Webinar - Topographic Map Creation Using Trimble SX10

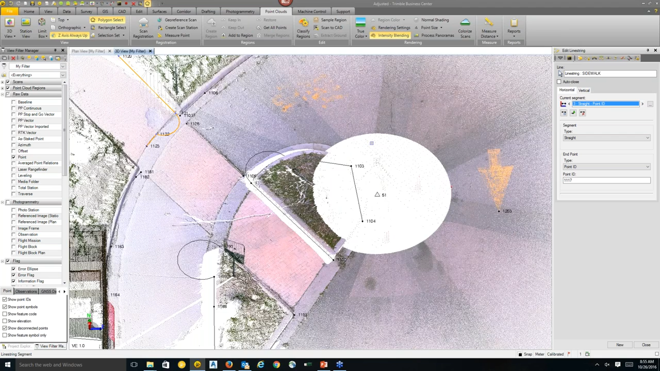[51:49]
Very often it forgot to change the prism height or
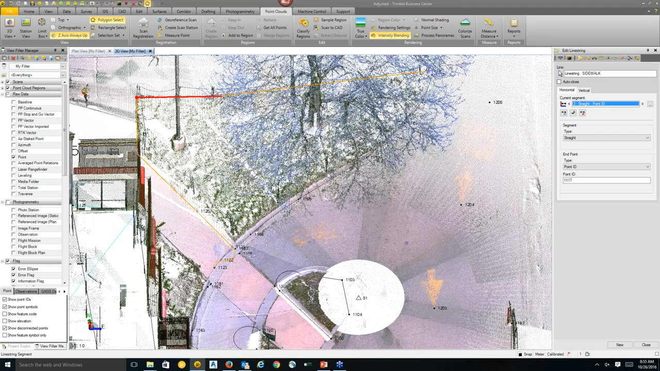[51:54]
you caught the top of the fence and you actually wanted to get the elevation on the bottom of the fence. This is where scanning really comes in handy even just from that traceability in QA. This line string here, you can see there's some issues in the field here. This curve should have been rounded and there's some issues with the feature coding. So what you can do, I want this still to follow a curve. I can actually change this to a smooth curve, save, and I'll move to the next segment.
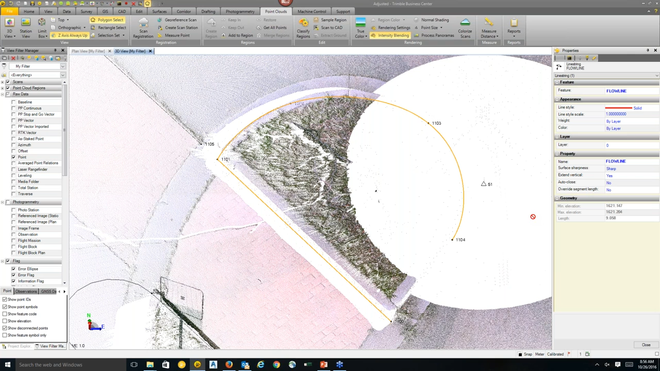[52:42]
And you can see it's starting to make more of a clear shape there of where it should be. Now I can change this to a smooth curve as well if I'd like. And you notice that these don't connect here. The simple way of connecting a line string is in the properties. You just select the auto close option and select yes and done.
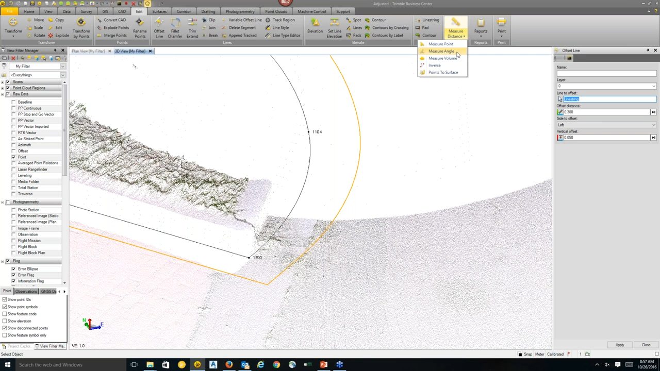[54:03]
those all work on point clouds as well. So if I want to actually check to see how long this curve is, I can select here, here, and it will bring up that distance as well as the vertical distance along the curve. And you can save these like you would any other measurement. As well, we implemented a new command in CVC called the measure point.
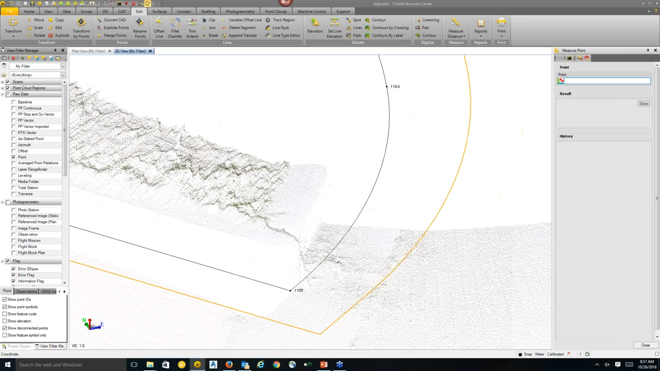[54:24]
This works on any object. And what you can do is select, let's say, a point cloud point, any point cloud point, even this random one here we'll select. And it will bring up the coordinates of that point as well as the region and the scan that it's associated to. And I can save that information. Select save. I can give it a layer.
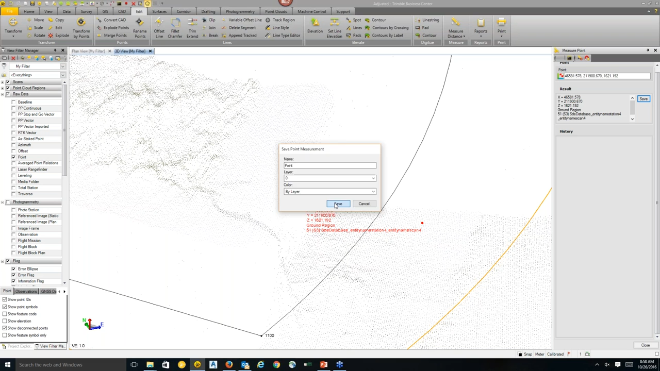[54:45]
Give it a name. And it displays it in the Project Explorer over here under stored measurements.
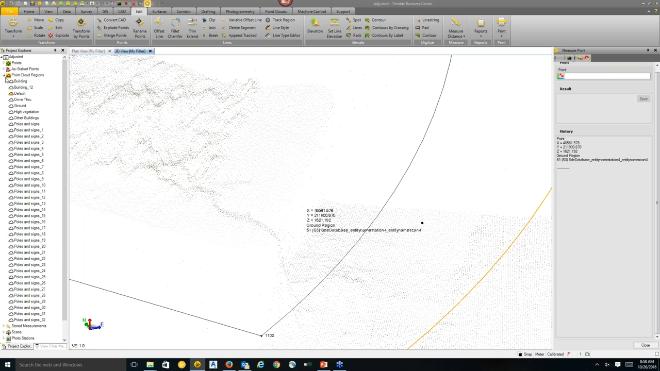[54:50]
All right.
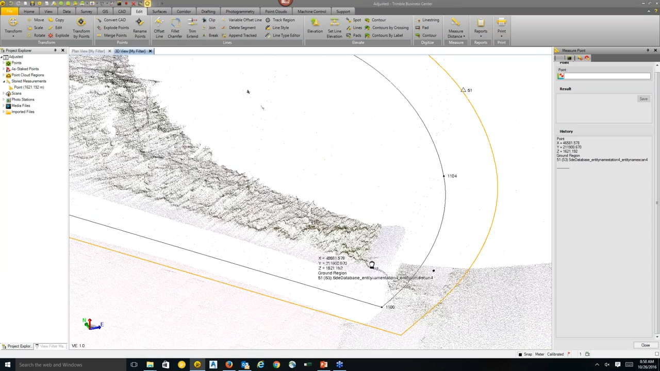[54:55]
So one of the quick ways to extract geometry is using the station view.
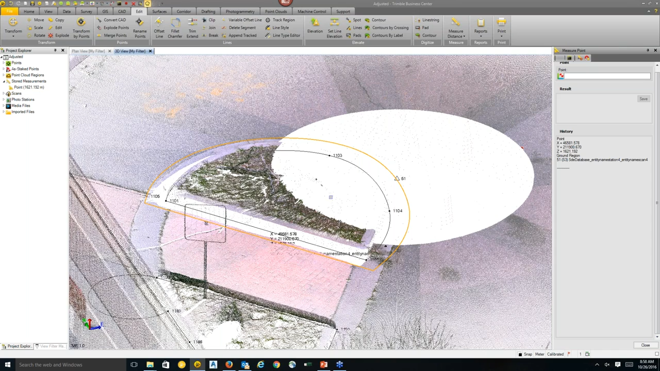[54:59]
And maybe Riley can show us the virtual DR. Yeah. So what we can do is find the station. Let's turn all that – turn on the raw data here and photogrammetry data.
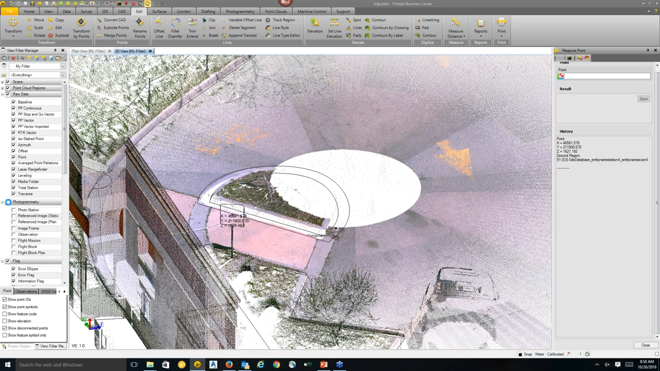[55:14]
And so we see there's a station here. You can kind of tell by the missing point cloud here with a hole in the ground because
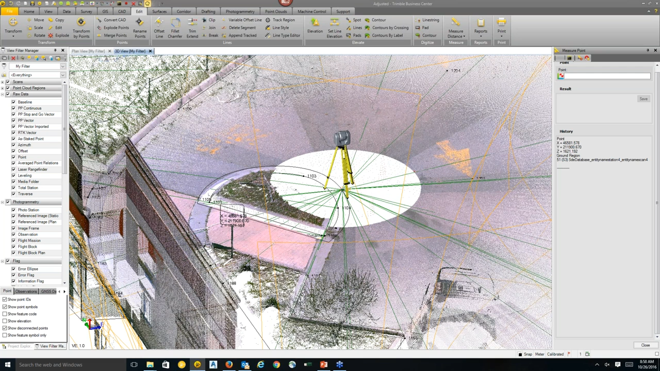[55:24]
the station isn't able to see in the near vicinity to where it's set up. We can select that station and right-click to open a new station view. And in the station view what it is is it's a perspective from the station. So you'll be able to see essentially from where the SX10 or the S7 was set up the images, the points, clouds, the total station observations, and any of the points that were taken.
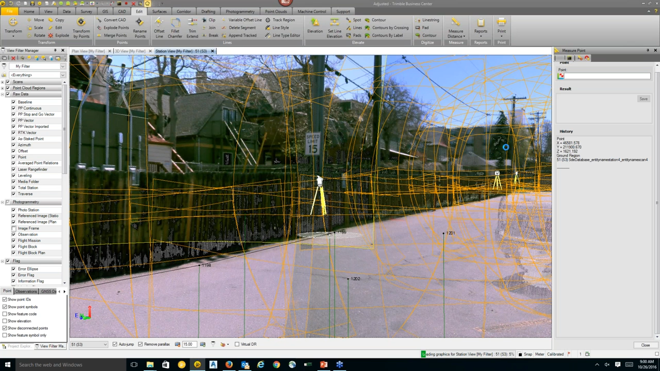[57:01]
And so if you turn off the point clouds, you'll actually see a clear, definable image. Let's give it a second to turn off. There's so many images in here, it's going to take a second to turn them all off.
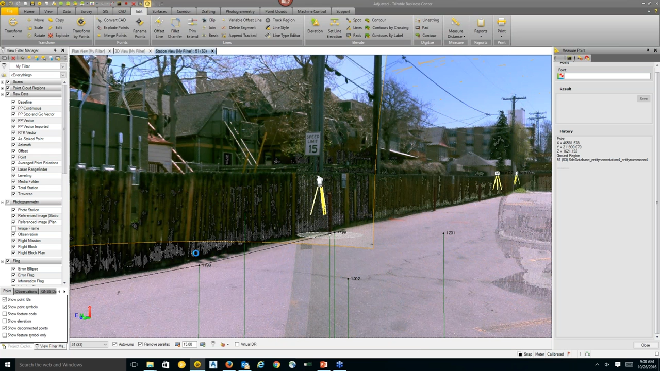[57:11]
You can see there, like I mentioned before, there's total station observations and the points they're associated to.
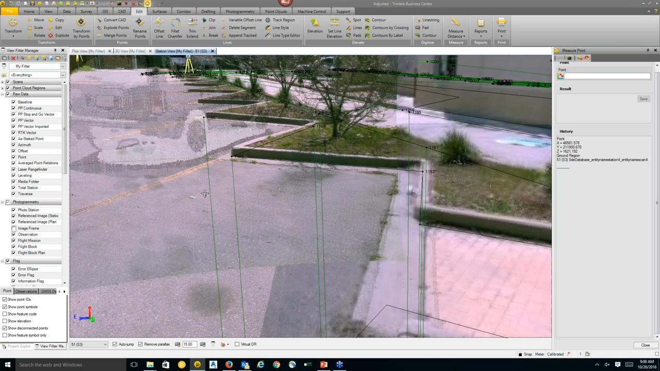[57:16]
So how the virtual DR command works is there's a check box here down at the bottom. And this turns the virtual DR on and off. And so if you check this, what it does is now all of the CAD, the measure commands, create point, create line string, things like that, they all will use the virtual DR functionality to create the positions for those objects.
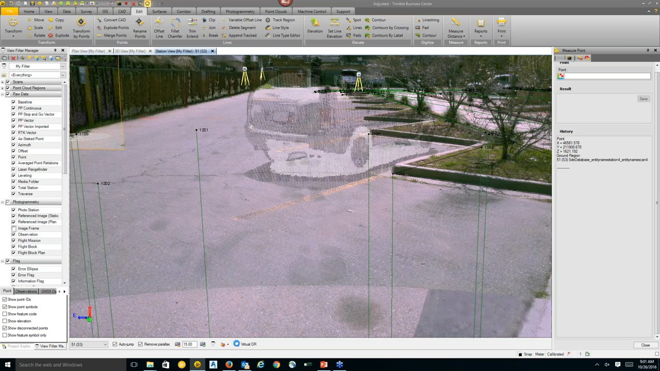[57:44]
So one of my biggest concerns when we started working with the SX10 is that if you scan in the full dome,
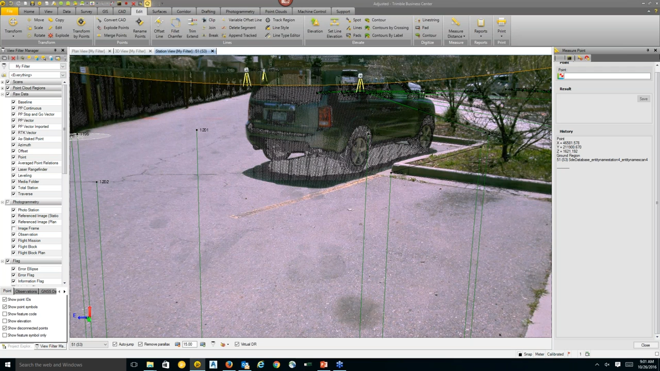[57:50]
that you might not get point exactly on the corner where you need it. So in this case, we leverage the combination of point clouds and images to extract the point
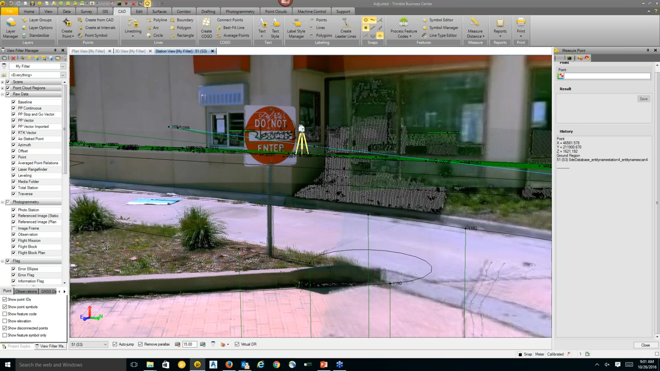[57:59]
exactly where you need to have a point.